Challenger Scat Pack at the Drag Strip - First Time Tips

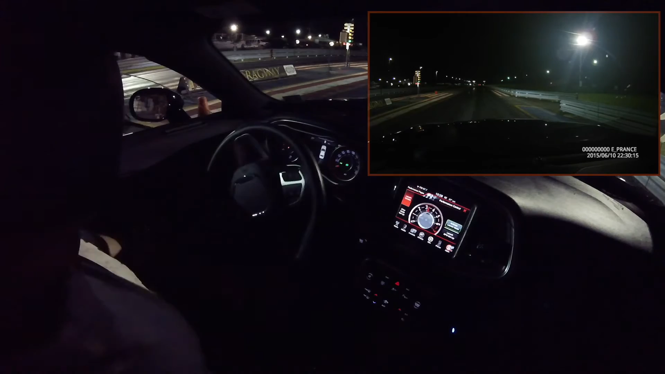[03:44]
In this case, it was to move the street tires over out of the real tire area. For me, it was a great way to line up crooked, then have to adjust while everybody watched. So here we are, at the tree. Just like we practice in our head. Engage launch control. All right, trying to get this scat pack here ready and lead lined up. Remember, that is the 485 horsepower version of the 6.4 Hemi, instead of the 470 horse, just like in the 392 Hemi.
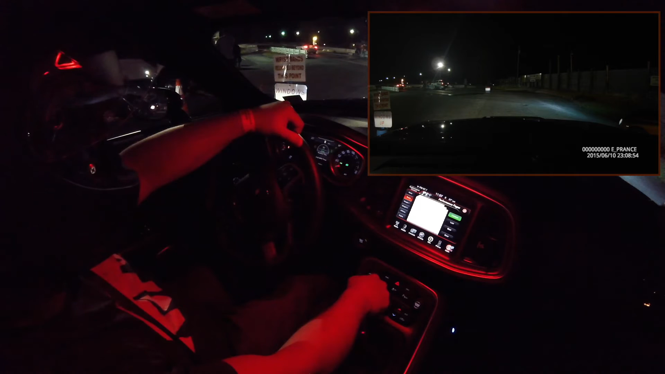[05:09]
Then build up from there. All right, let's review. Helmet on, weigh in advance. Windows up. Skip the puddle. Take your time to line up and do a mini burn out. There's that cone again, mocking me.